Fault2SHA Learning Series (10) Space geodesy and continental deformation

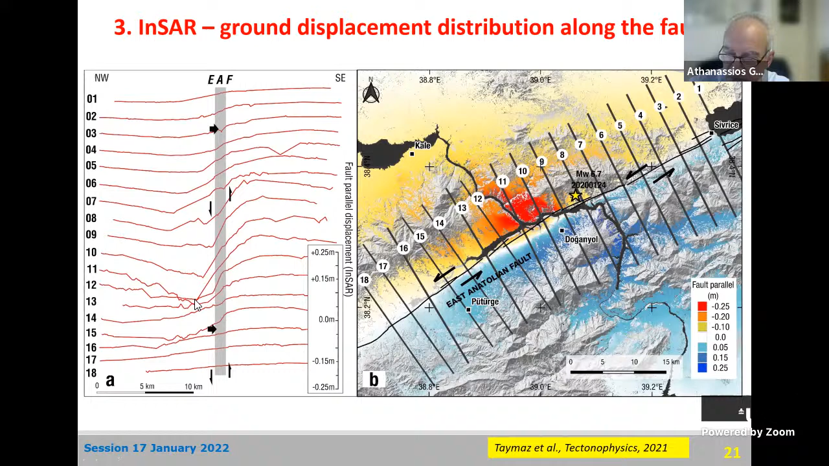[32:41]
You see from almost no displacement in profile one, you go to the profile 11, which is this one here, you see displacement, relative displacement of about half a meter. Again, this data set is available because of INSAR.